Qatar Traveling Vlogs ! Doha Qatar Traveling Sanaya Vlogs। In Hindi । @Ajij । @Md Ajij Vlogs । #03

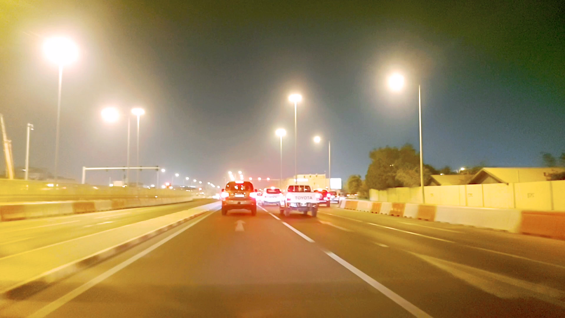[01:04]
The storms we chase are leading up. जो अभी ये रोड जा रहा है ये सनैया की तरफ जाने वाला है, जो कि हम लोग को अभी 4 नंबर में जाना है।
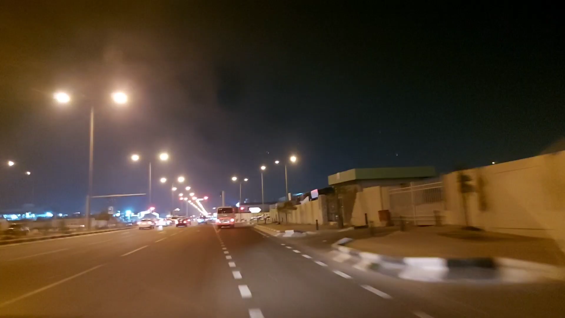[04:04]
तो 10 नंबर भी अभी खलास होने वाला है और हम लोग इधर 4 नंबर टर्न करेंगे और उधर ही हमारा फ्रेंड का रूम है। तो बने रहिए कंटिन्यू इस ब्लॉग में।
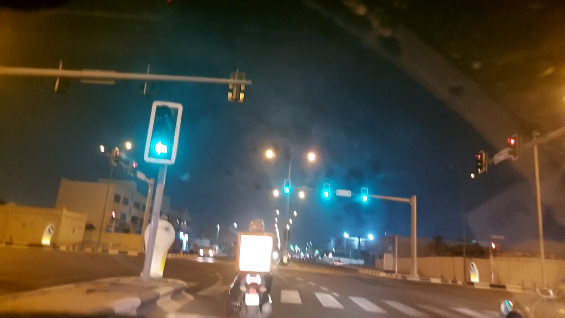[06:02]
Yeah, no, I don't. Sanaya 4 number se nikal ke 10 number mein aa gaya ho, aur 10 number se bhi abhi nikal raha ho. Ye jo road hai सलवा रोड से आने वाला है और ग्रैंड मॉल की तरफ जाते हैं, और इधर से हम लोग कट करके मतार कदीम जाएंगे दोनों आदमी, जो कि मेरा रूम है मतार कदीम, तो बने रहिए इस ब्लॉक में। ये सामने वाला रोड अगर आप जाते हैं स्टेट तो ग्रैंड मॉल तरफ जाएंगे,